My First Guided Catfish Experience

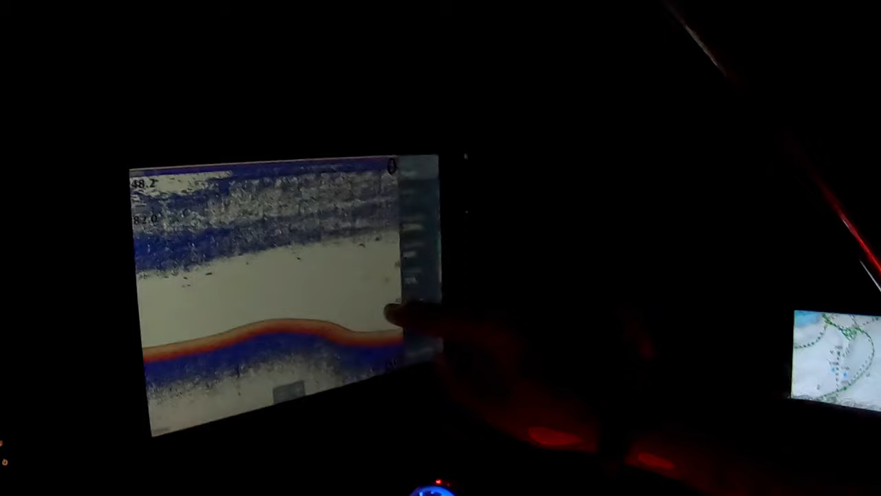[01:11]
tonight all lakes have a thermoclon at some level the water down here is actually hotter than the water up here so the water up the top has more oxygen than water down low so
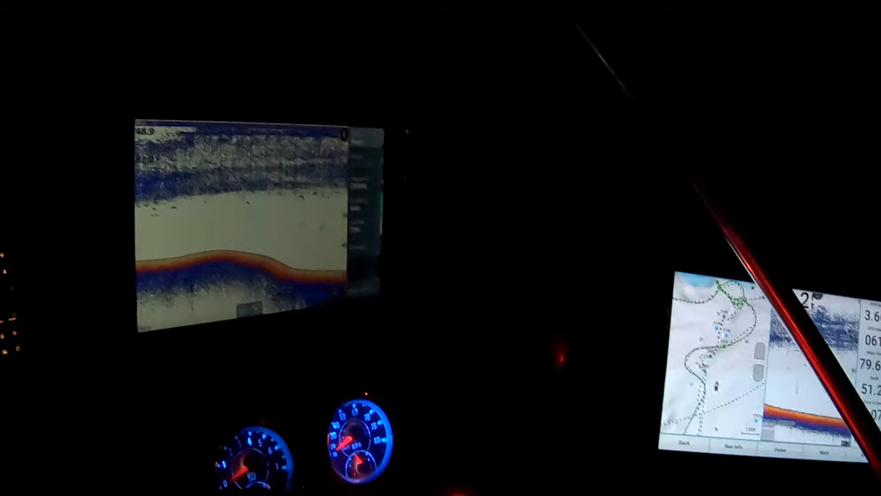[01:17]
in the fall they'll say oh the lake's turning over so then the fish will go deeper
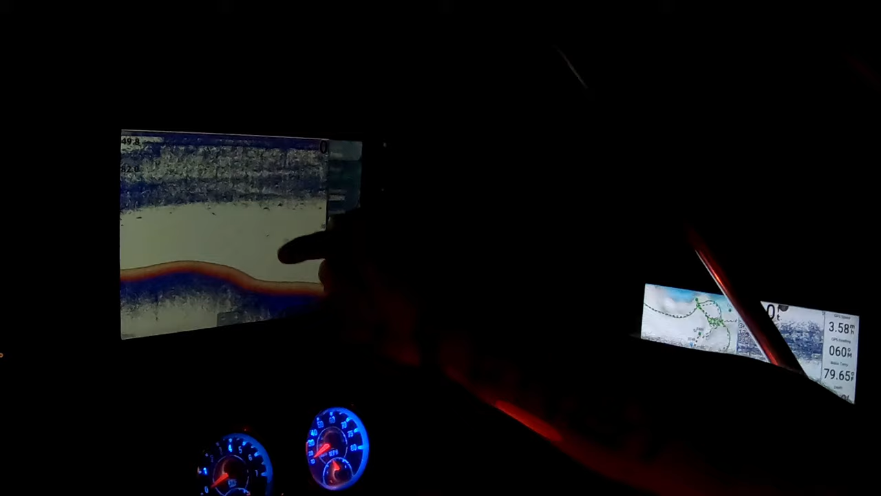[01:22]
because then the cold water is down deep and hot water's up top okay see it oh wow that's cool yeah oh it's the old bridge see about
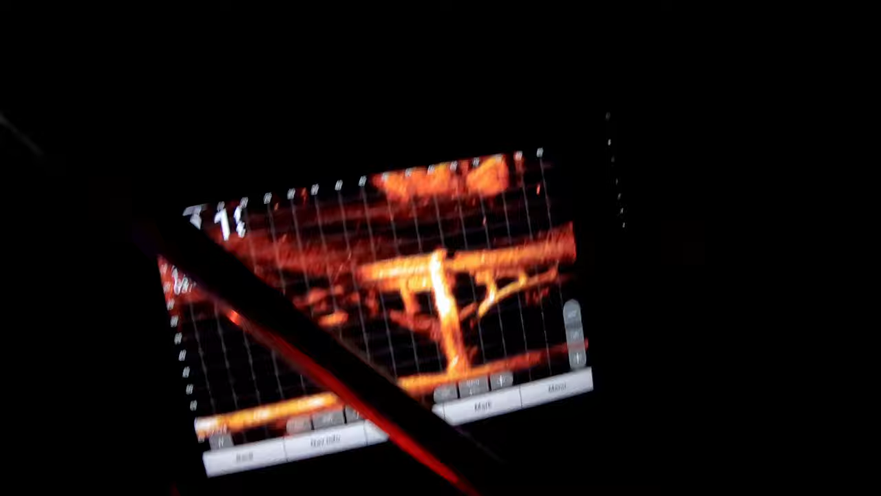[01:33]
60 foot look at that isn't that cool 60 foot down yeah whoa i
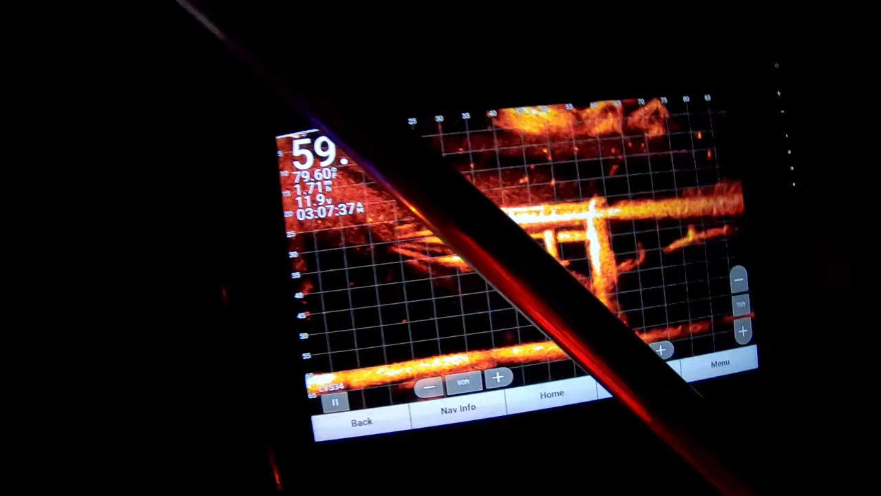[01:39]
mean you can see it just like it's standing right in front of it and then look at all the fish are on top of it
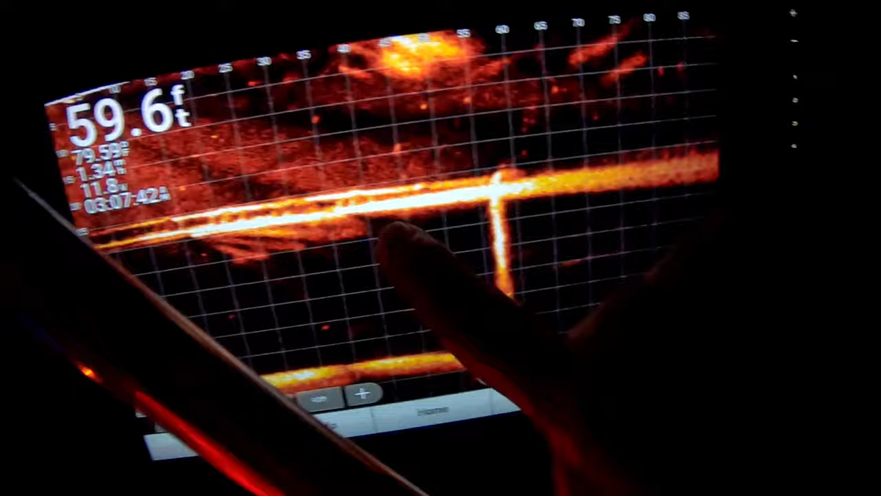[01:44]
On screen: depth 59.6 ft
sitting right there on this thermoclon or on top of it all right guys about to catch some live bait
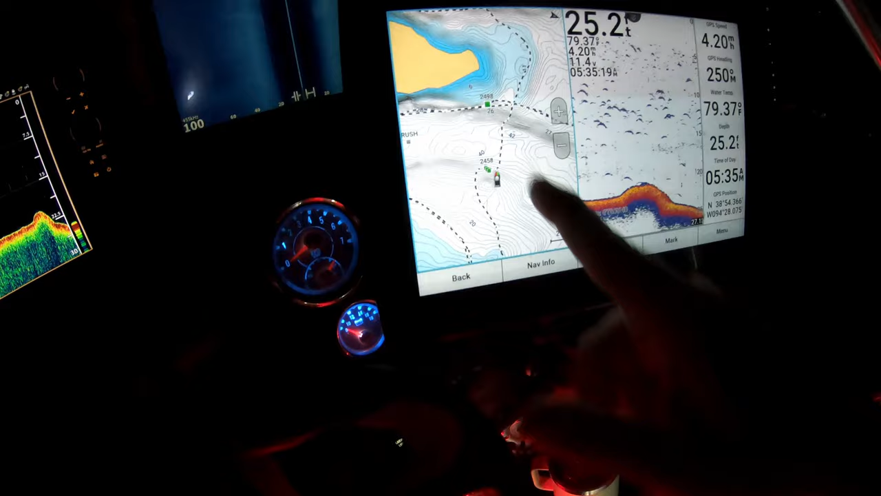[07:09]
On screen: depth 25.2 ft, water 79.37°F
to and then it's just got this shallow flat that's all along that point
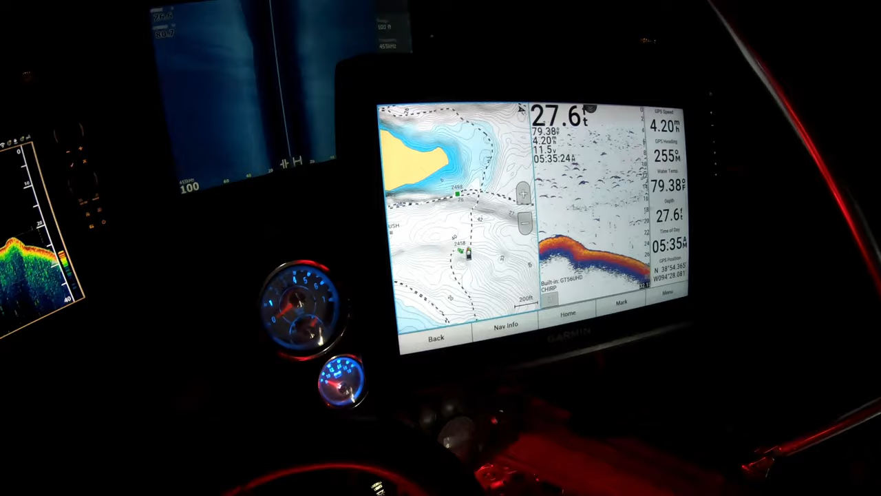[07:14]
On screen: depth 27.6 ft, water 79.38°F
it's usually full of shad if it's full of shad we're gonna fish there okay all right all right